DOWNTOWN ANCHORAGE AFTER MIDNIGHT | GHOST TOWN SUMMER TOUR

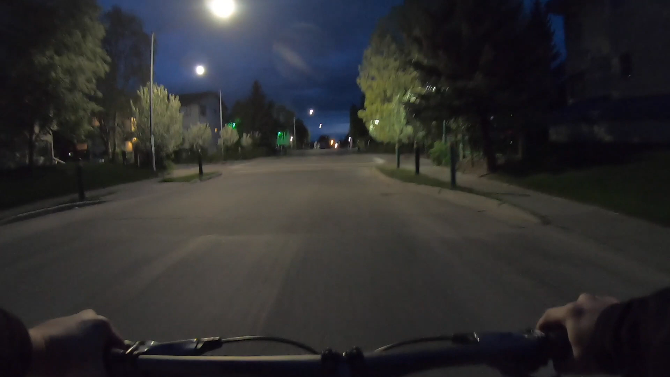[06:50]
uh what street is this it's cordova nope this is denali
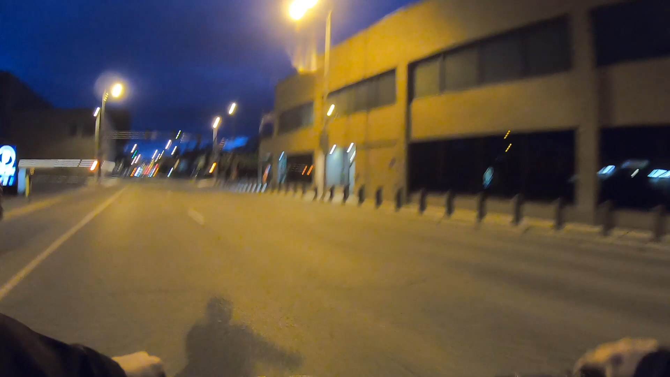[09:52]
man so quiet tonight it's a real A street
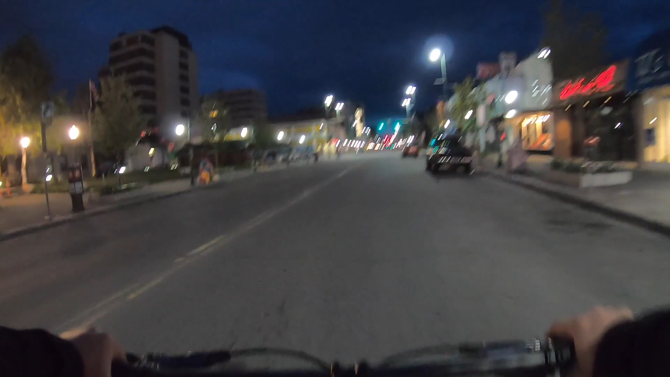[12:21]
Hello Oh, there's people right there F station, oh Let's go check out some people at F station
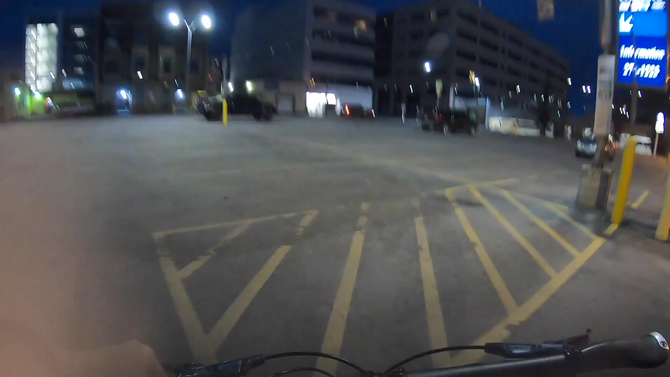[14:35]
We're behind gaslight right now Let's go to the front of it
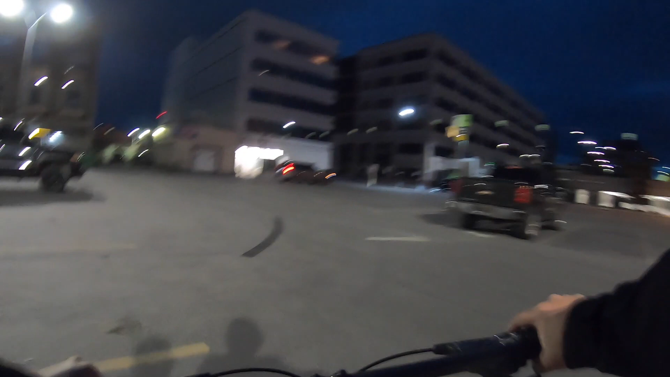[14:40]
Gaslight, gaslight I wonder how they came out with that name Sounds pretty interesting, gaslight Here it is guys 4th Avenue Wow So peaceful
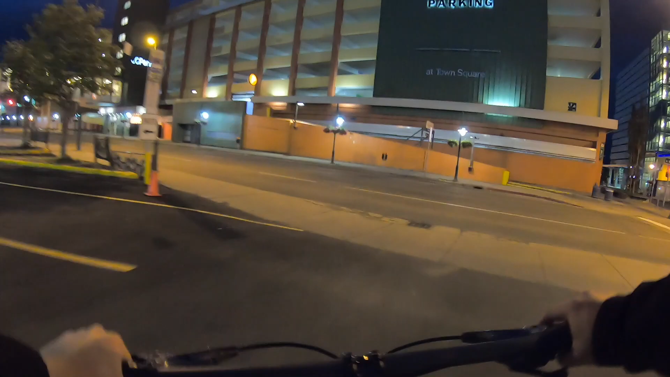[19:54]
this is sixth avenue here we go here we
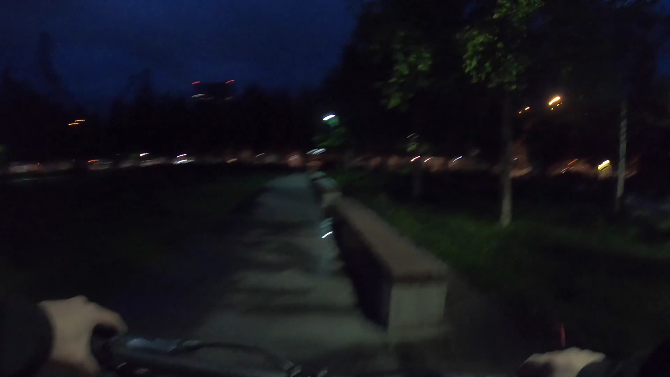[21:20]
look at that look at that pretty cool right i like it i love the english museum so freaking unique it's better than the zoo